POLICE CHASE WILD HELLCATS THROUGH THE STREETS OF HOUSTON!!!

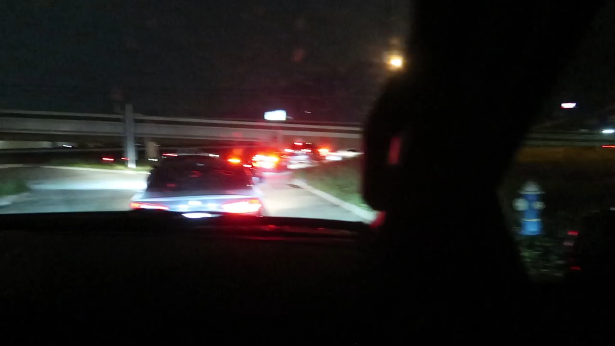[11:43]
Hopefully, the next spot will be in. Oh, that's not good. He's going the wrong way. We noticed when the cop rolled in, everybody's trying to leave. Now, the cop is stuck in there until everybody else leaves. That sucks. And we're off. We got the hobos fighting. You can see them right there. They're yelling at each other at the red light. That's right.